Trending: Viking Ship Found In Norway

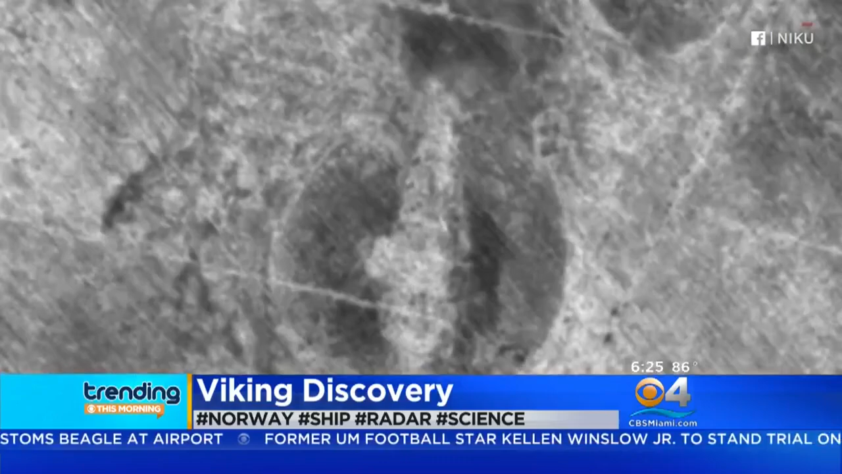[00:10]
THE RADAR DATA INDICATES THE SHIP IS AT LEAST PARTIALLY PRESERVED, ONLY THERE ARE ONLY THREE OTHER WELL-PRESERVED VIKING LONG SHIPS THAT HAVE EVER BEEN DISCOVERED IN NORWAY.